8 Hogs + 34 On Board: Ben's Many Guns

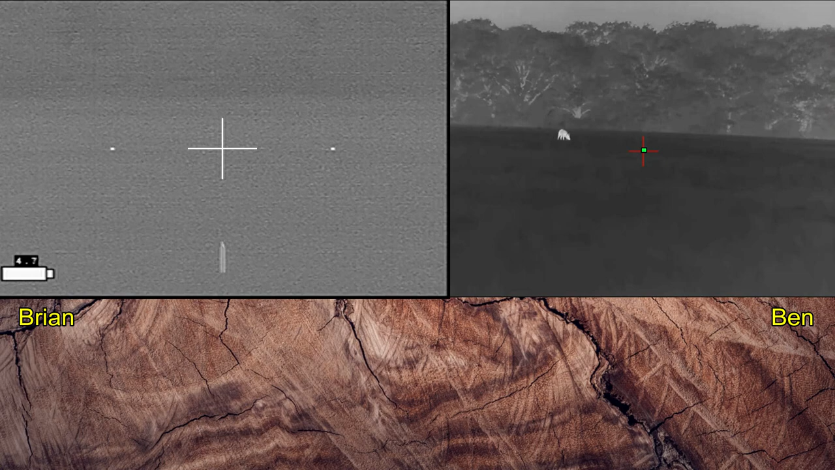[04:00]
I figured once the hogs start moving, I'll get the recorder going again. Things will be good to go. Just going to blow up Ben's image.
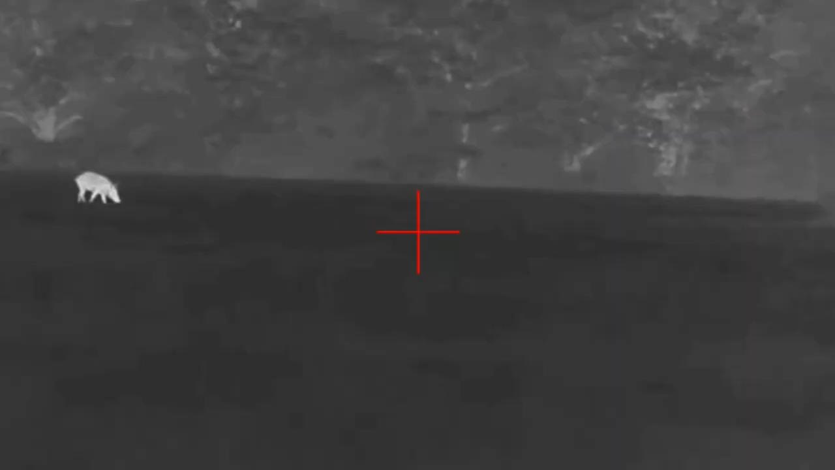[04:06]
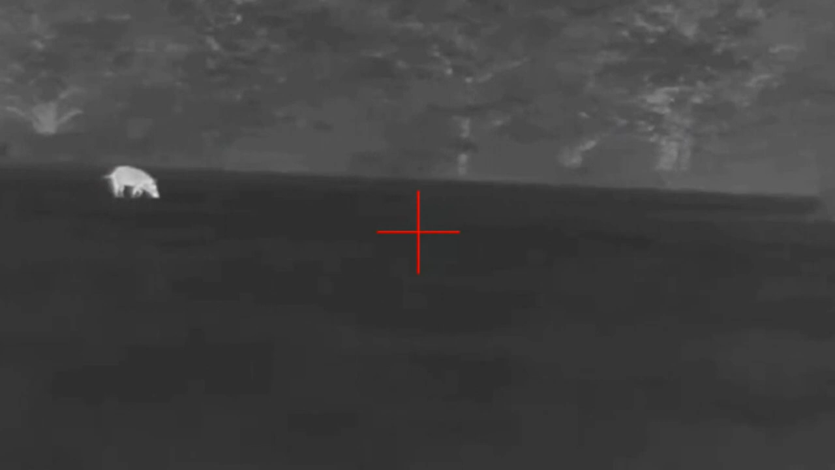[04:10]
At this point, we're both using hand scanners looking for any other hogs. And Ben's going to spot one off to the right here in just a moment.
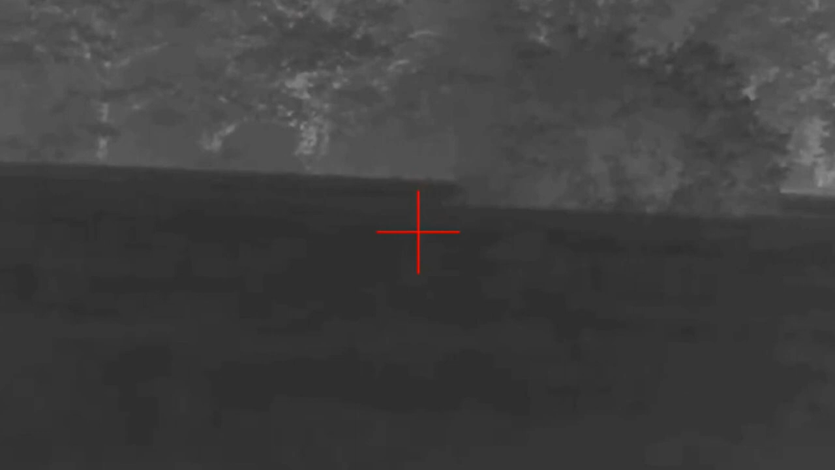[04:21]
Now he's panning his rifle around.
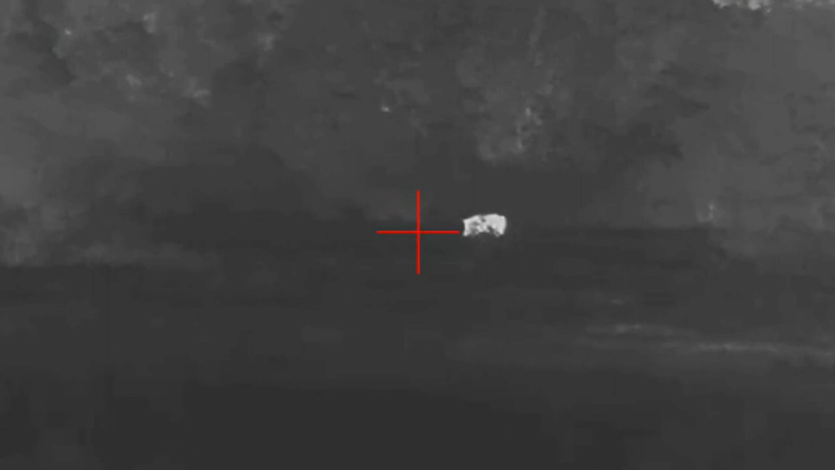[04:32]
And I don't see it.
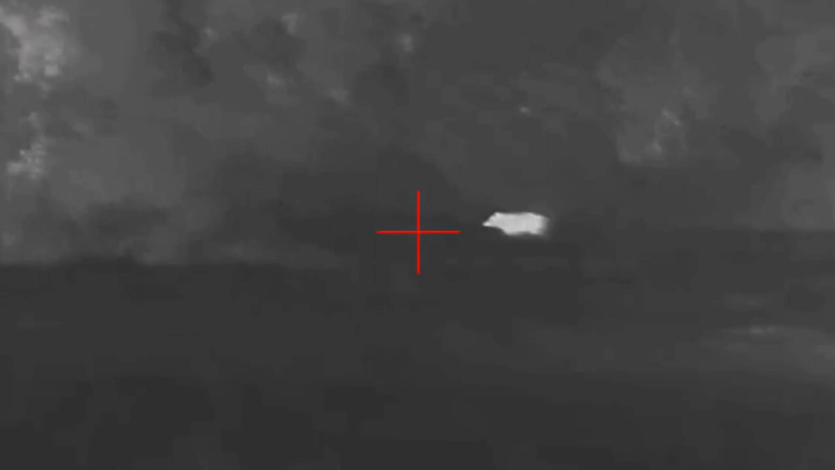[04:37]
Ben's going to have to actually show me where this pig is.
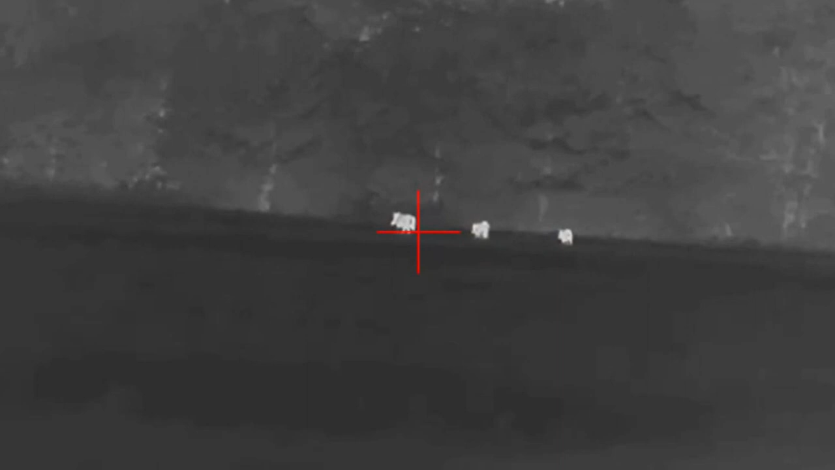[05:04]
You take that leader, I'll take the follower.
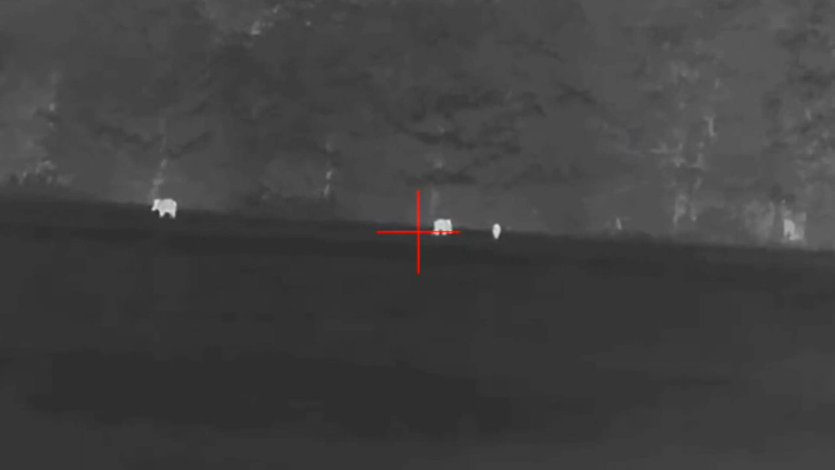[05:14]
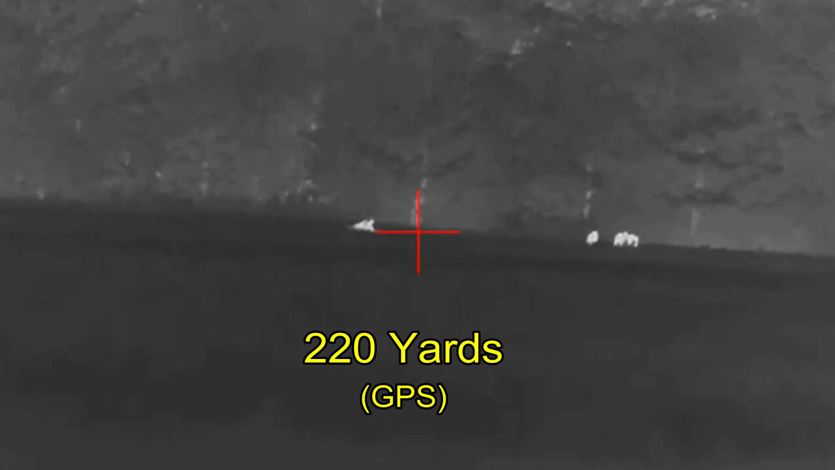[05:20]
And while I hit my hog, I forgot to do a countdown and so Ben didn't shoot.
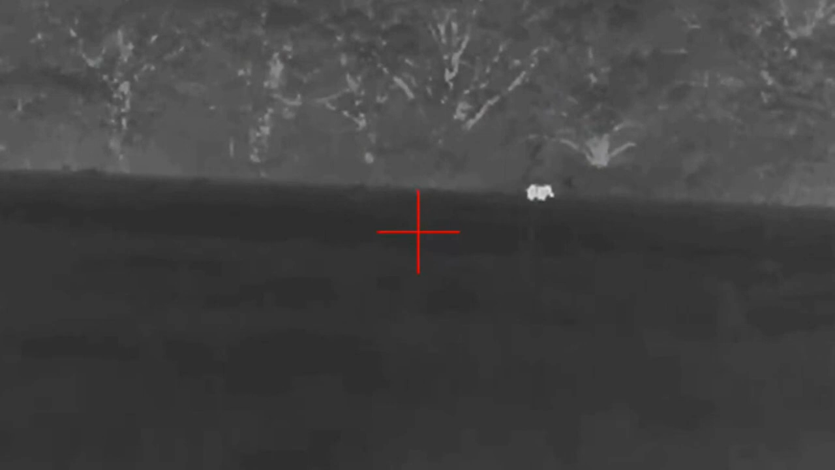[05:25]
The one is still hanging out on the right. He's going to go left.
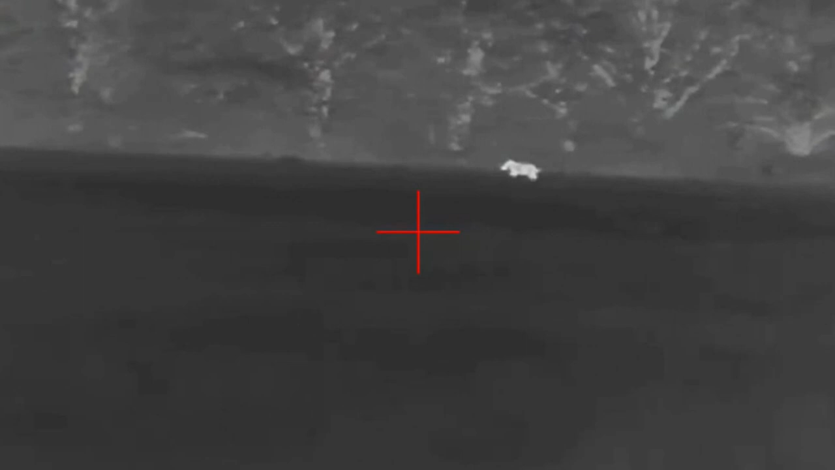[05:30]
Uh-huh. You just tell me when. The others are circling back. No, that wasn't any good. Okay. You want to track right. And I'll stay on the one on the left.
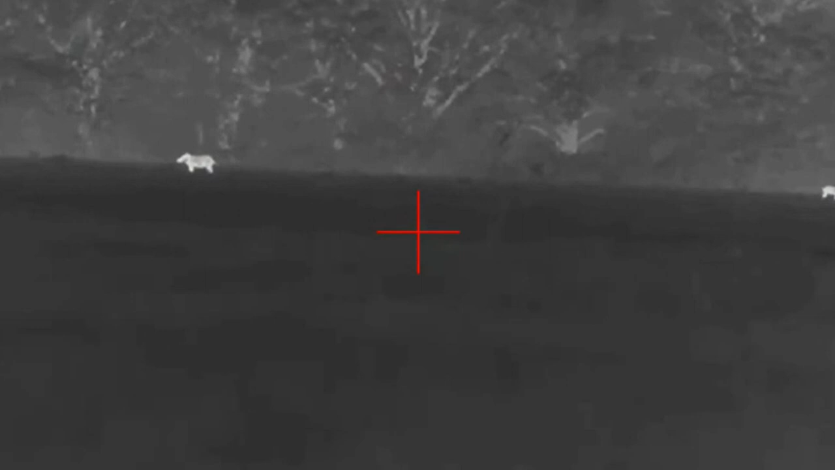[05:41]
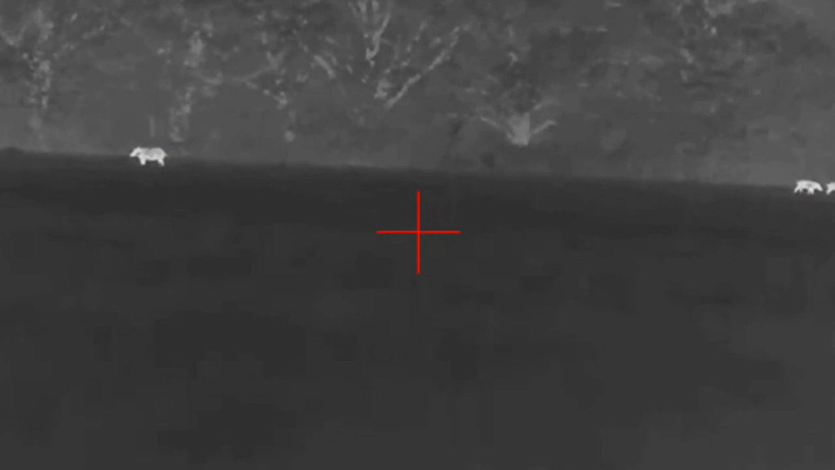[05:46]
This is crazy. And this really is going on and I can't believe it.
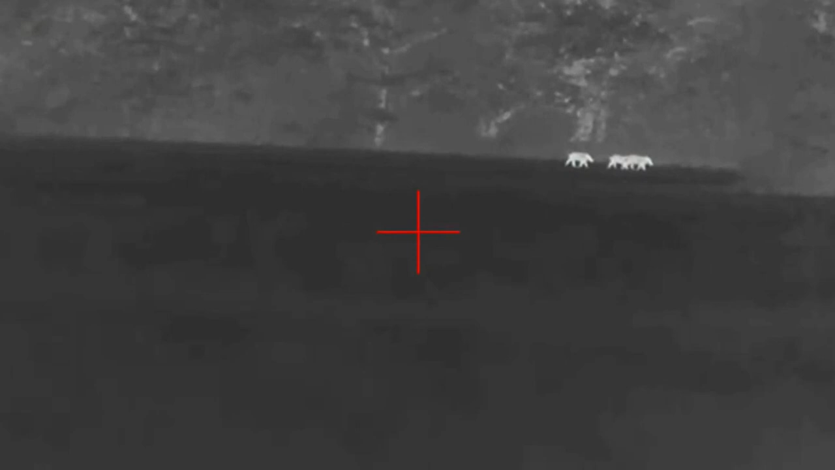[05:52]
There are hogs out in the field for this long amount of time. Did you turn your voice? That we've been shooting at them.
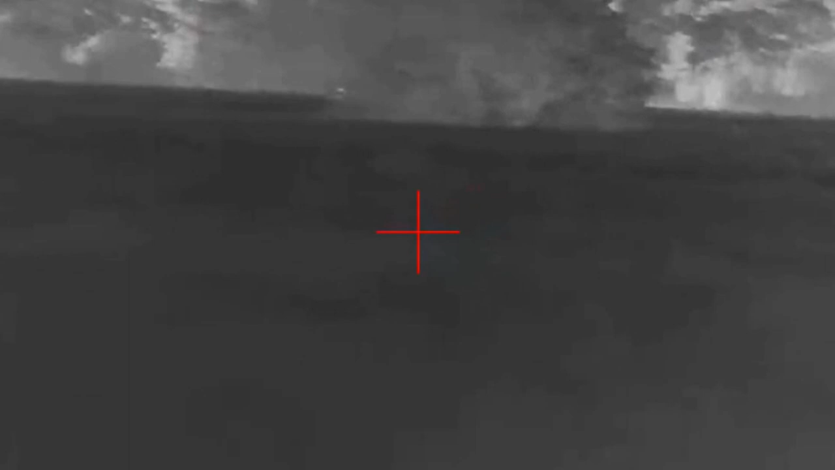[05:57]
But I forgot. And the only thing that's keeping us from shooting at these hogs is that they're not in a safe direction.
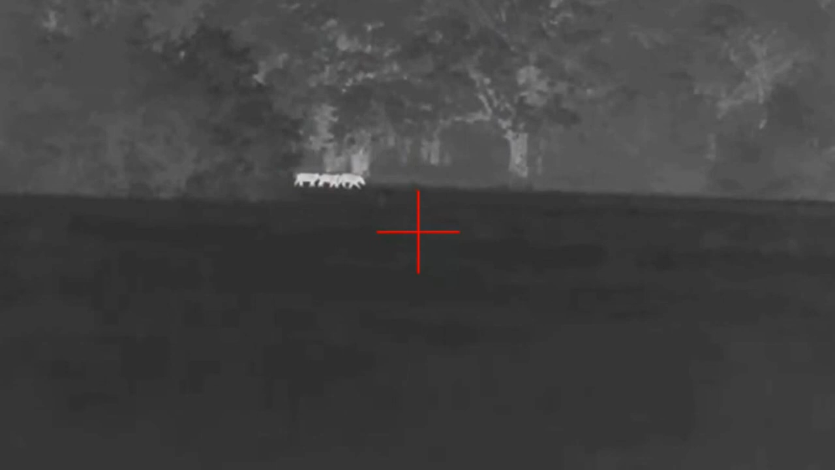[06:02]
Precious. But they're still out in the open.
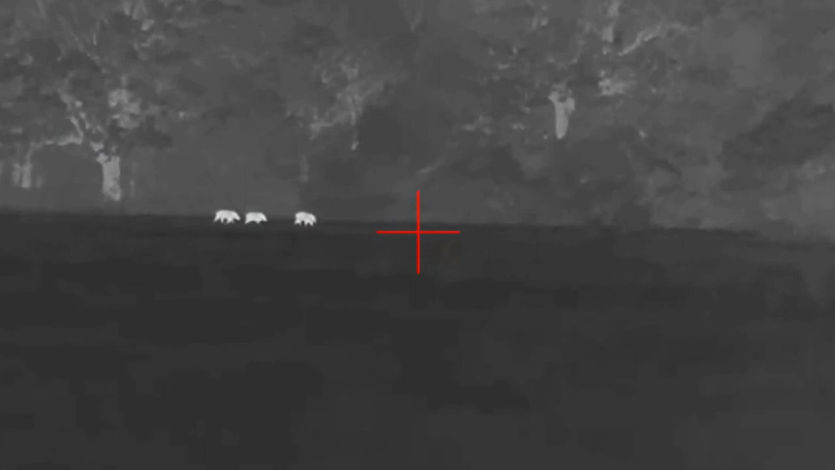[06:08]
And the shoats are now moving in an unsafe direction for them. If they stop.
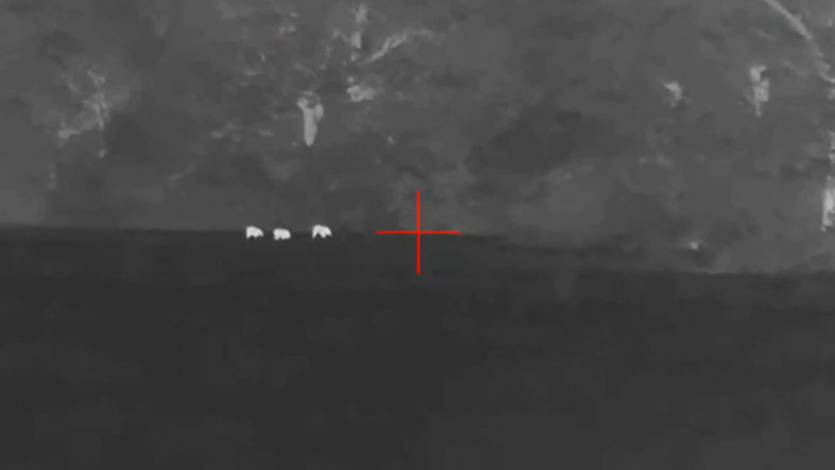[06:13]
And then I remember to get my recorder on finally.
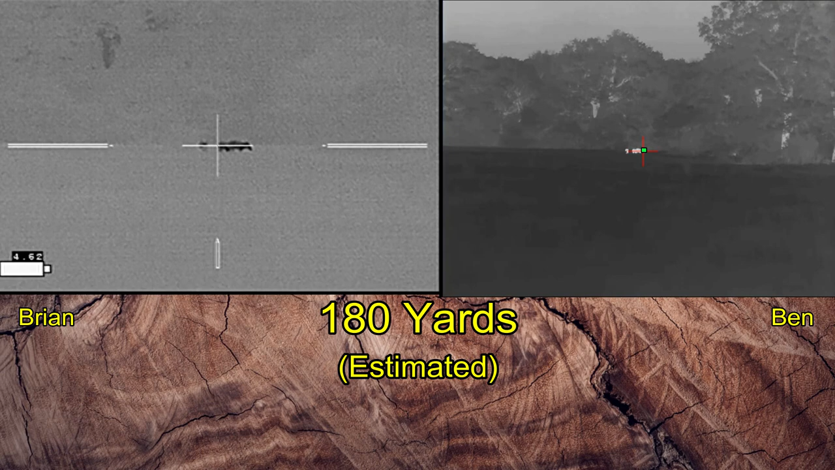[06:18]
Yep. I hit it.
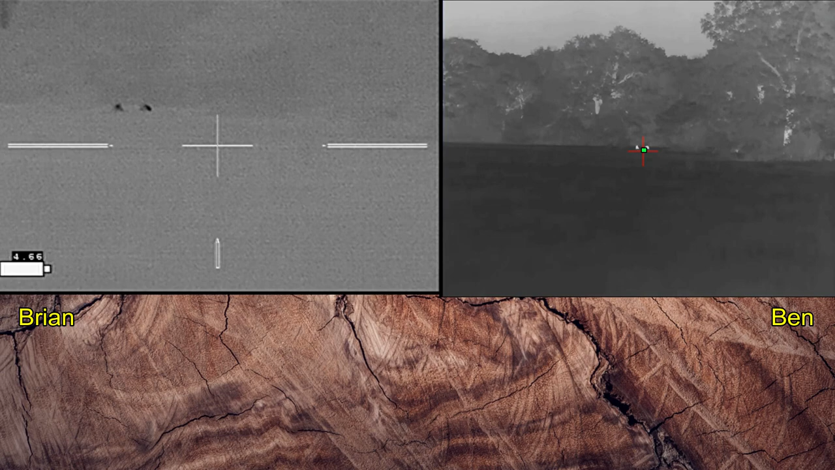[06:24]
You didn't shoot. No. And the one on the left is moving to the left. Oh, oh, oh.